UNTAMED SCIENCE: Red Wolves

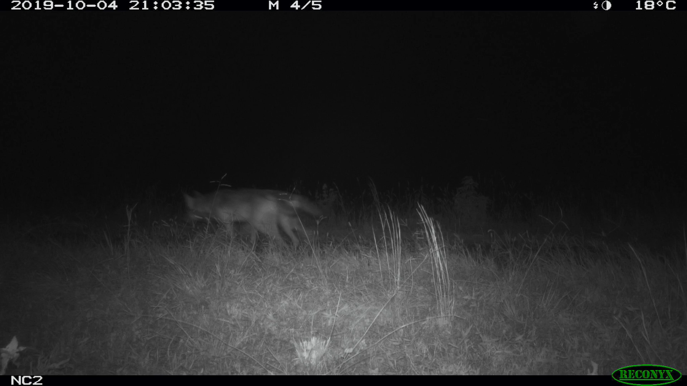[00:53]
Woo! We got it. Yes, stick around, because we're looking at wolves today.